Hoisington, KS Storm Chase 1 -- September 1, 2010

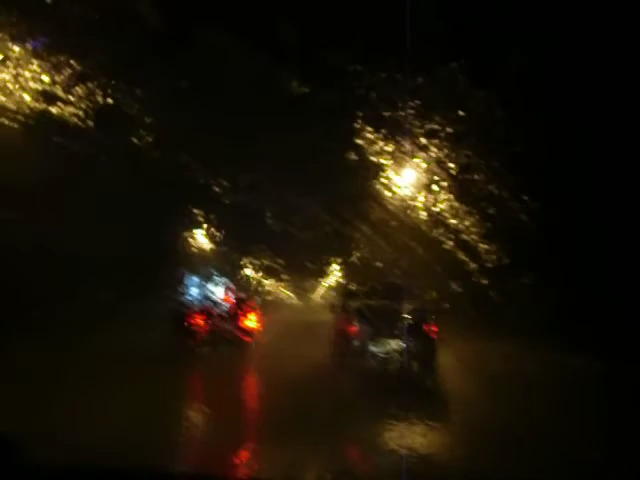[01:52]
The gas station's right here. Right here. Oh, God, that's bigger.